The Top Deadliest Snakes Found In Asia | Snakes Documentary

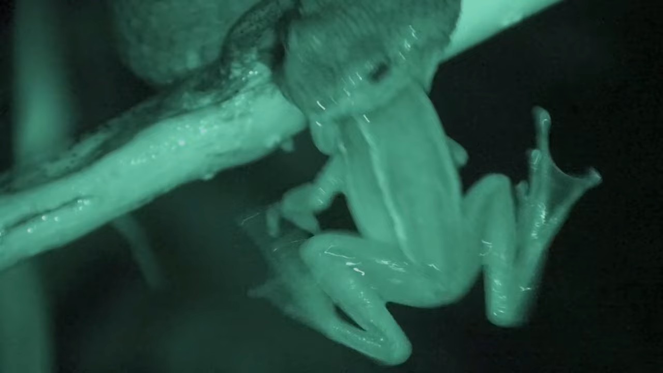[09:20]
Immobilizing is good enough, particularly for something like a frog. It's not a dangerous prey animal, so in the case of these vipers, the frog is quickly incapacitated.
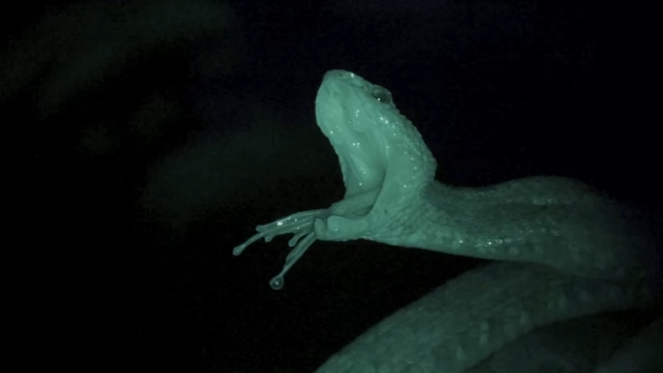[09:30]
What this demonstrates is that a snake's venom is prey-specific.
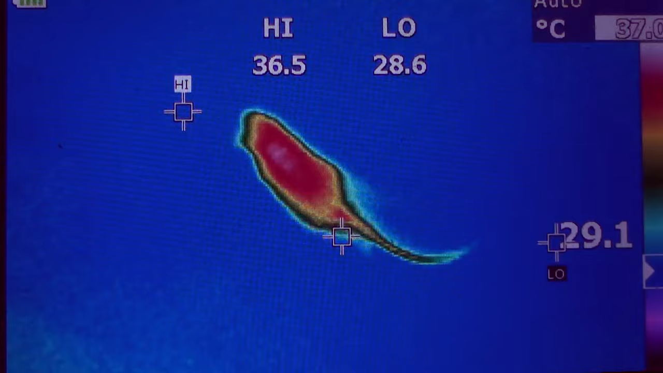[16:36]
The temple viper's venom causes blood clotting and heart failure.
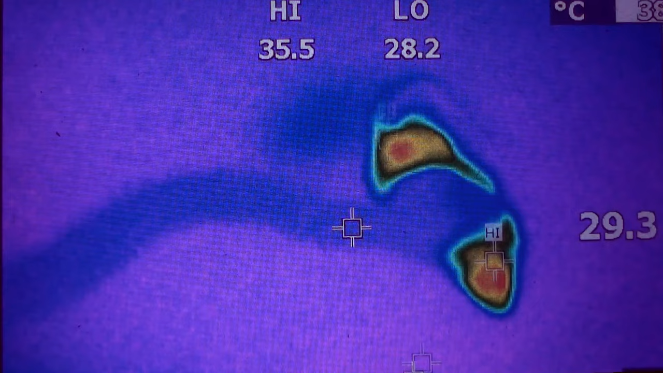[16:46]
It's strong enough to knock out this rodent within just a few seconds. Hot-blooded mammal and cold-blooded killer are seen clearly contrasted.